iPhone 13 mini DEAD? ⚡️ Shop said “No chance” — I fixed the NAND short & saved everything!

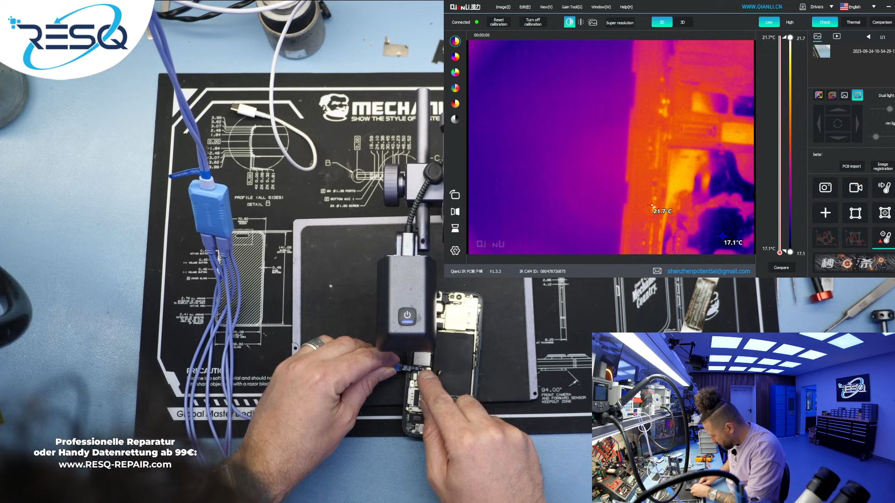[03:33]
let's see perhaps we have some different issue whatever so i connect the cord here activate the output and what did i say it's a really fast video perhaps it's boring for you let's see under the microscope i